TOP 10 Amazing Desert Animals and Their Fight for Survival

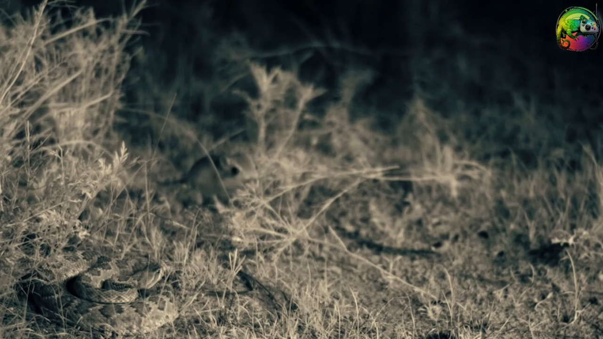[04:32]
They mostly walk on two legs, just like humans do.
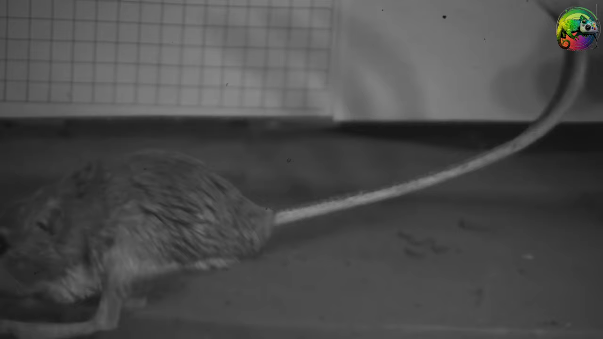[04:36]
Instead of scurrying or running like other rats, they prefer to hop or jump around.